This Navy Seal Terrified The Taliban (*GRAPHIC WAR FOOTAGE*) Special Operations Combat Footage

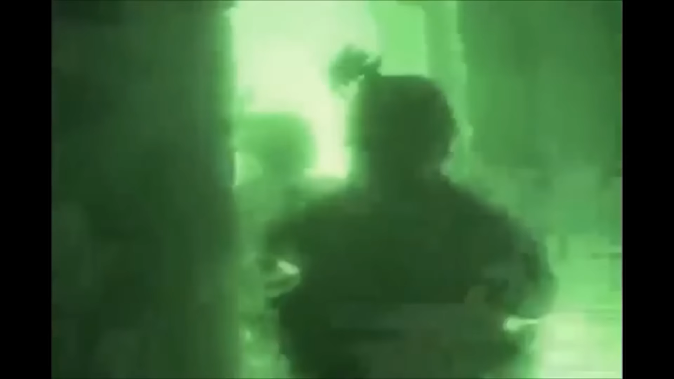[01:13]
attempting to escape the American justice that was about to head their way. But unfortunately for those eight enemy fighters, the drone overhead was equipped with an IR laser,
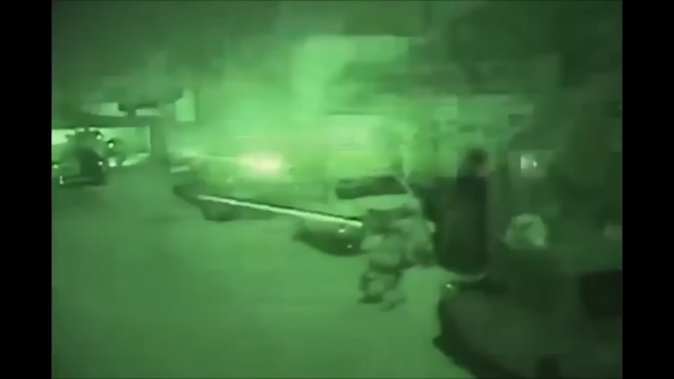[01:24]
which can only be seen through night vision.
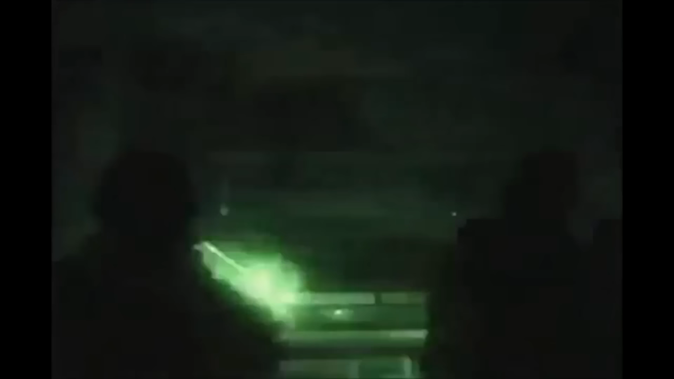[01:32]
Which means the enemy fighters couldn't see the laser at all,
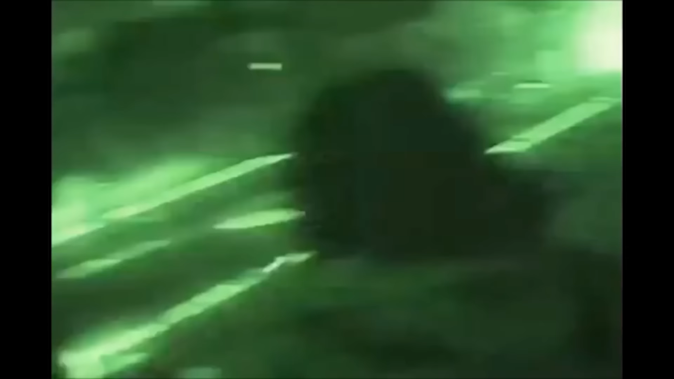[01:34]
but to the DevGrew operators on the ground through their night vision,
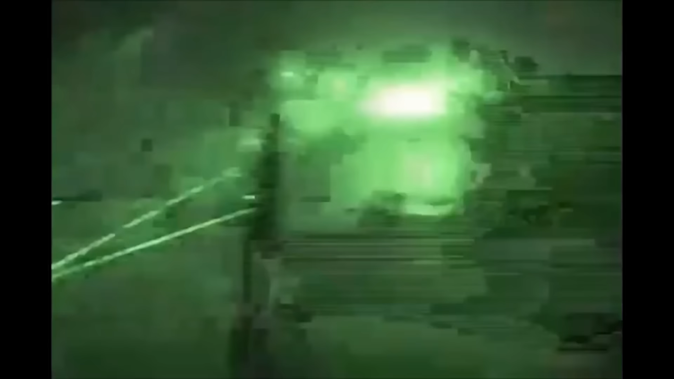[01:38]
it looked like God himself was shining a spotlight on these dudes from the heavens,
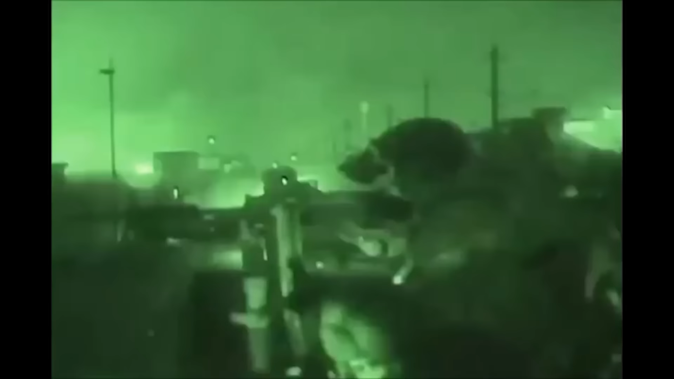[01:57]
while the rest of the assault force hit the main compound.
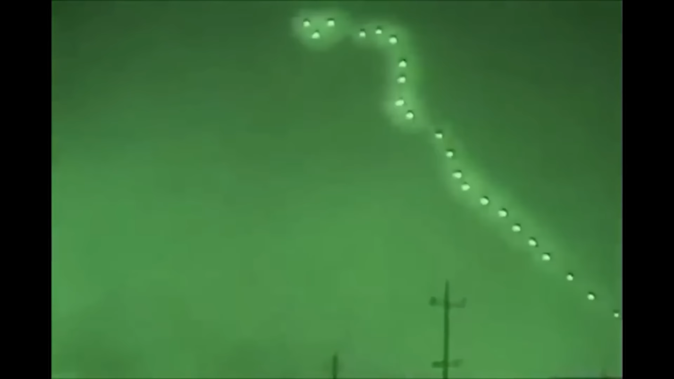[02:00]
And of course, thanks to the IR laser,
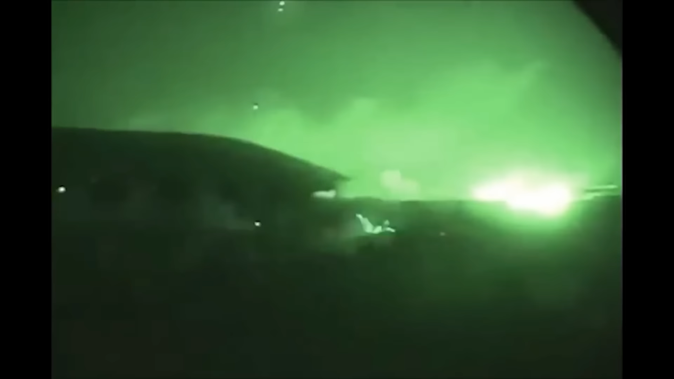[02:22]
But instead of continuing to run away, once the enemy reached the ridge line, they decided to just turn around and quickly set up a firing position.
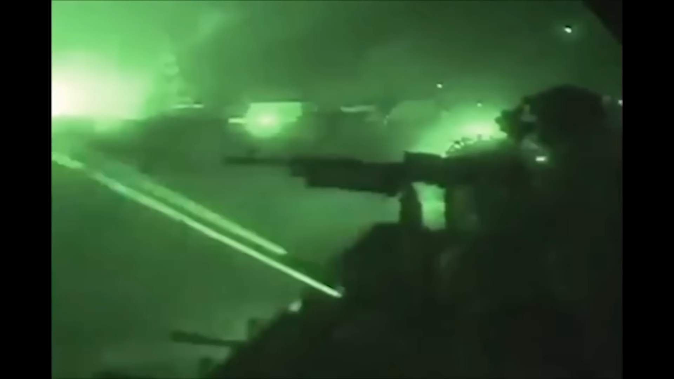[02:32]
the enemy had no idea about the giant IR spotlight shining from the heavens,